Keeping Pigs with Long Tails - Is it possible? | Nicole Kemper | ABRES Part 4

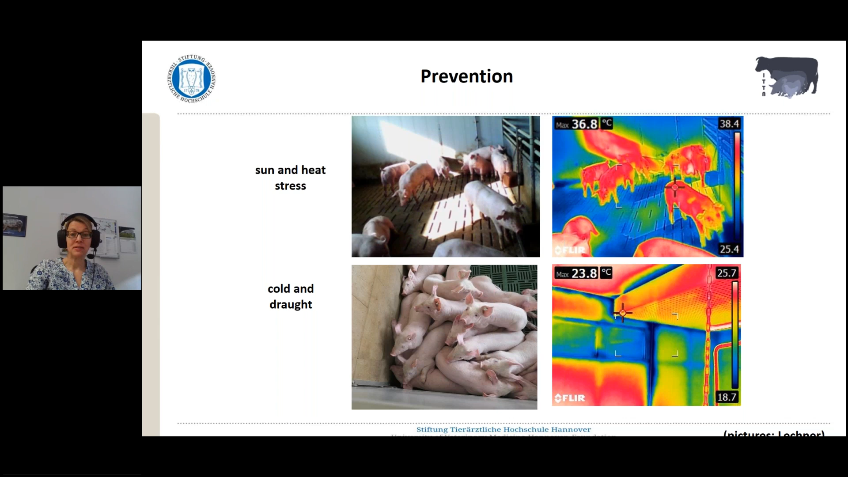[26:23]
It's always a sign that it's too cold as the pigs are really huddling together and animals are really showing that it's too cold. So we come back to this later on. Feet and water, as already mentioned, the access to those resources is essential for every pig,